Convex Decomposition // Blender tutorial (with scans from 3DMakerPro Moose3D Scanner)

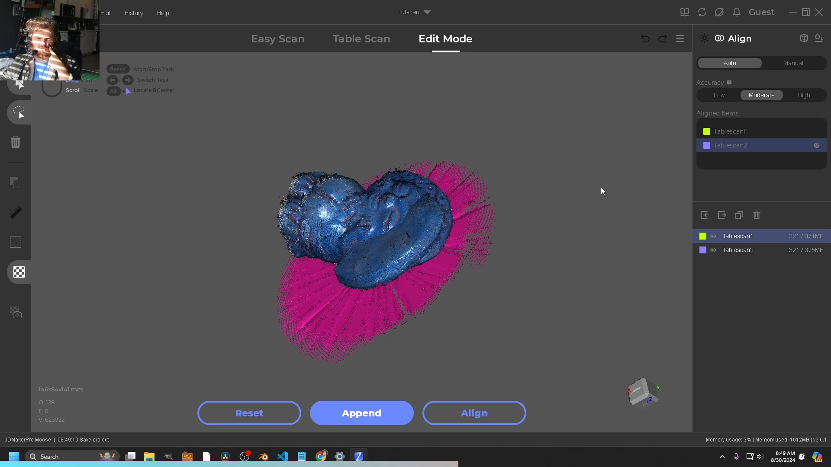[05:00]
the aligning process which normally does not work unless you do manual let's see we're going to set it to auto we're
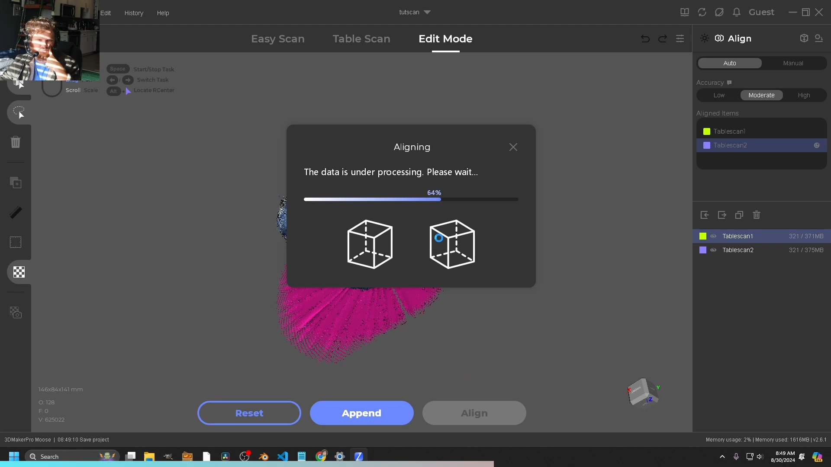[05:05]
going to run alignment no dice no dice that's fine we're going to set this to manual mode really all you need to know is that if you have three places in common then you can match them well kind of an obvious one is you can kind of do kind of the corner so i'm going to click here i'm going to right click apparently and then i have to find the
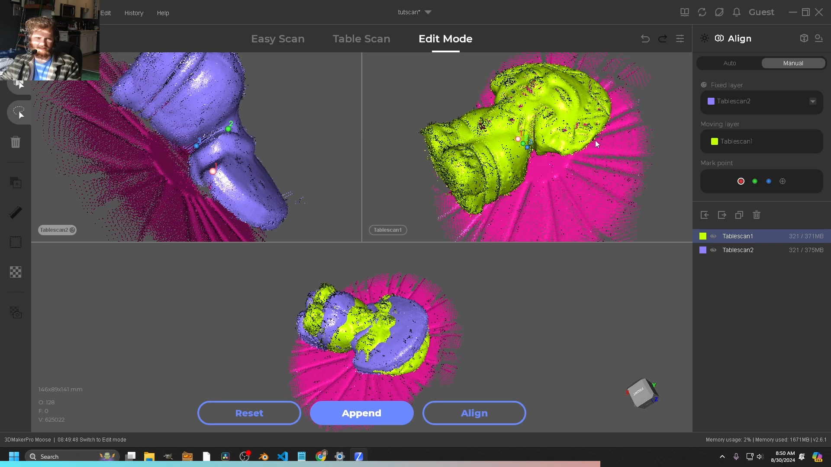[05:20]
corresponding spot which requires some like 3d spatial mental math you go to green now you do a second point and you can actually calibrate even more than um you know than uh three points
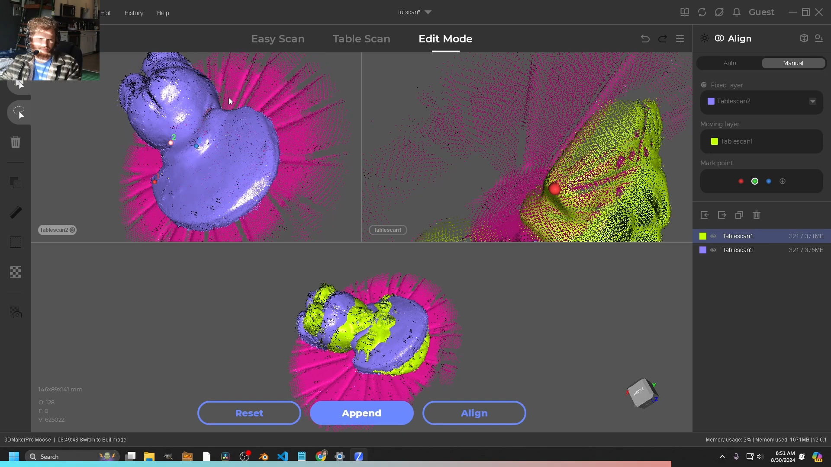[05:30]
if you want uh but this does now seem to be matching which is surprising because i did not do a great job at this you can
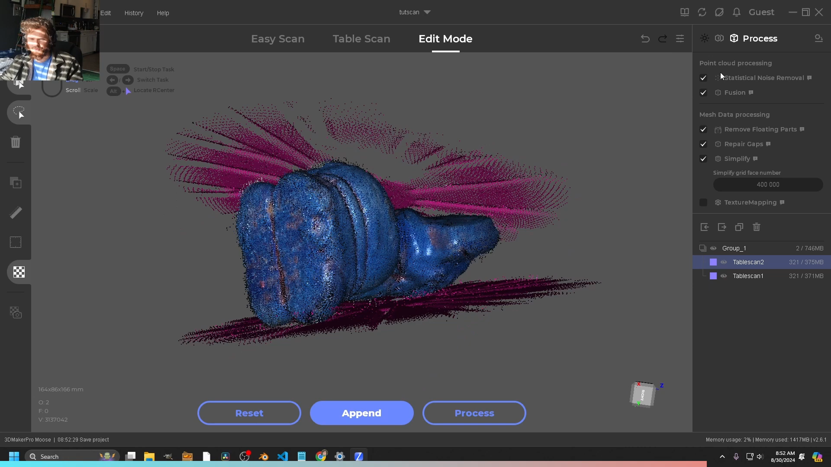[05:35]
look at settings i will not maybe i'll add texture mapping click process refinement
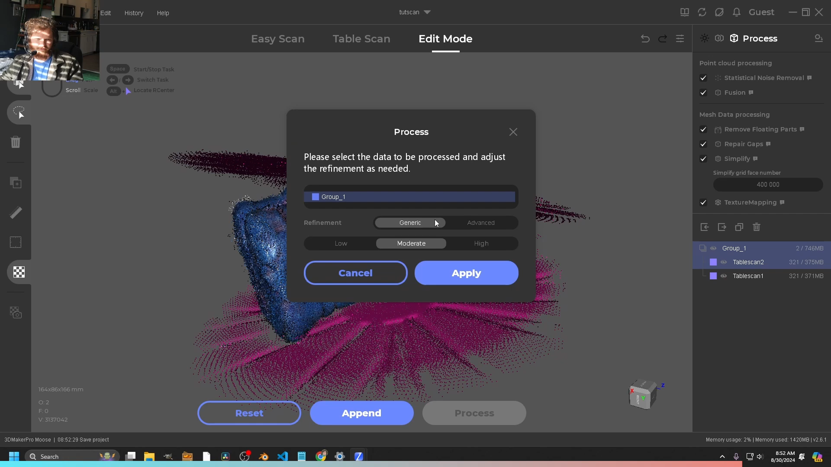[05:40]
nope generic and moderate okay let's click apply look at that the geometry is